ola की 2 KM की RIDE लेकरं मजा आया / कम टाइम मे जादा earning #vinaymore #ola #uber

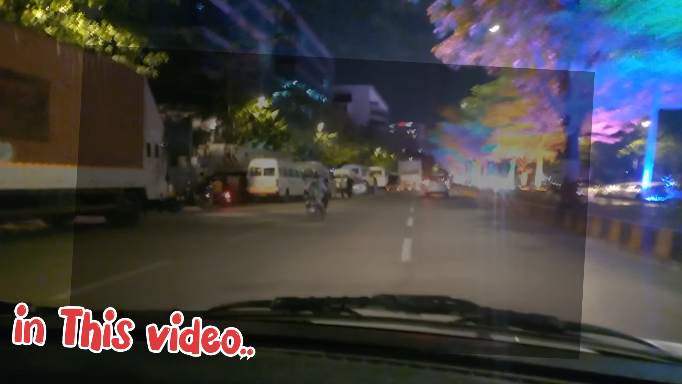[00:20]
लाइटिंग की है पेड़ों के ऊपर, बहुत कलरफुल लाइटिंग दिख रही है, बहुत अच्छा दिख रहा है। ऐसा कुछ रहेगा तो अच्छा लगता है।
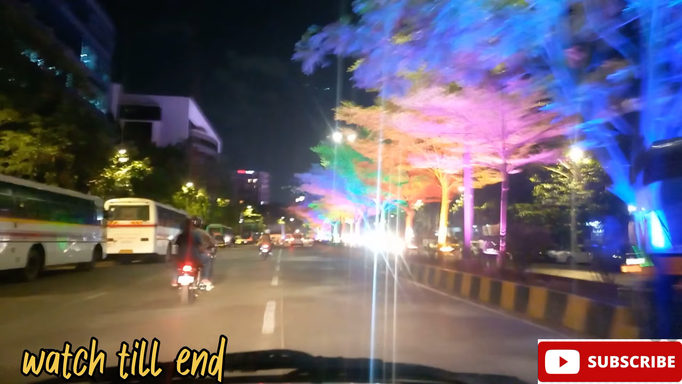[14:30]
देखने में भी आप देख सकते हो कितना कलरफुल है, बहुत अच्छा है। तो फ्रेंड्स, रात के